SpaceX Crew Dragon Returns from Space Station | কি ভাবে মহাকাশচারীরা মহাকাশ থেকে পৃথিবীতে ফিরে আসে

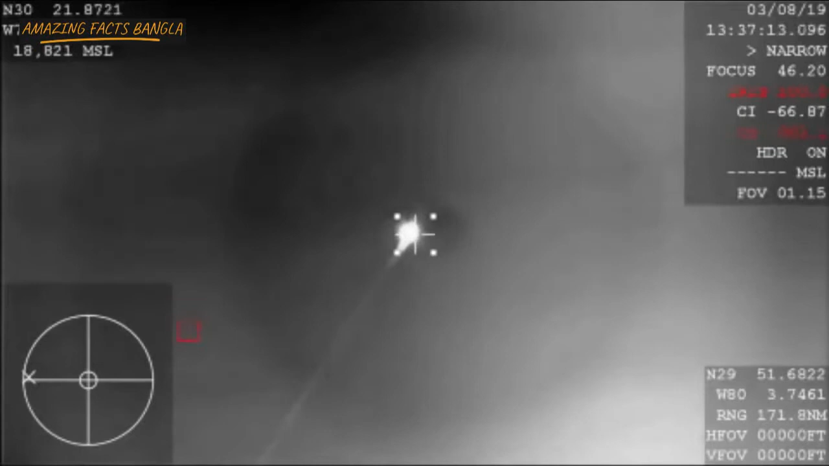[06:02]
aiming for a splashdown in just a little while from now. So it's pretty exciting that we get this shot right now, as it is our first view from planet Earth of the Dragon capsule since it lifted off from Cape Canaveral just several days ago.
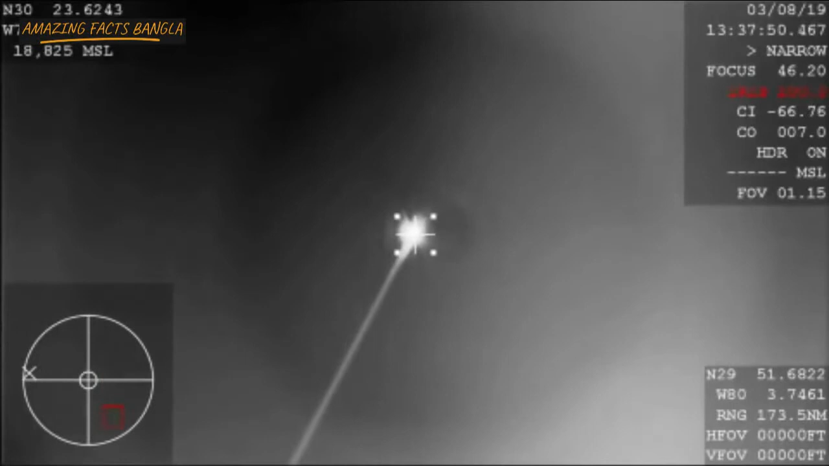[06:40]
We're hearing that they should have AOS acquisition of signal back with the Dragon spacecraft.
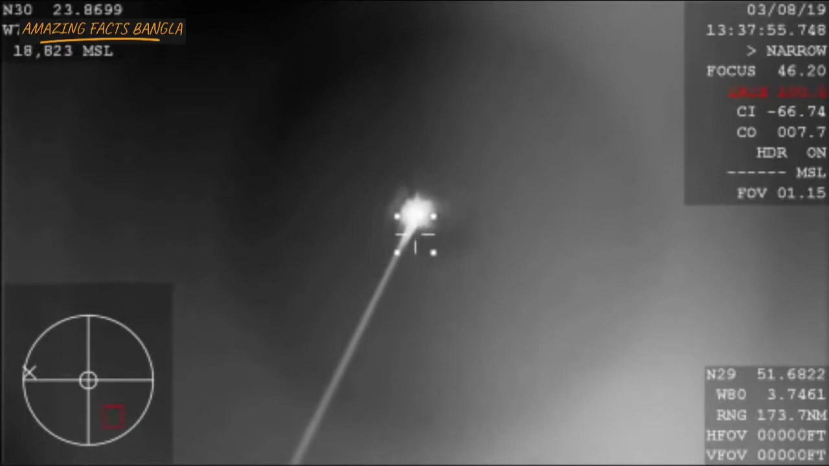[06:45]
Right now it's about 46 kilometers in altitude. The Dragon spacecraft continuing to descend. It's now subsonic, so already starting to slow down, thanks to the error-breaking basically slamming into that Earth's atmosphere,